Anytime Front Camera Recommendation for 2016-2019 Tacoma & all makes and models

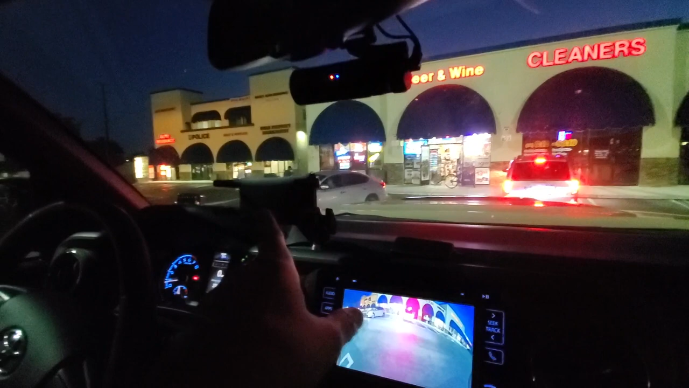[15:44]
And look where he's pulling. There's a lot of coverage. Like 180 camera.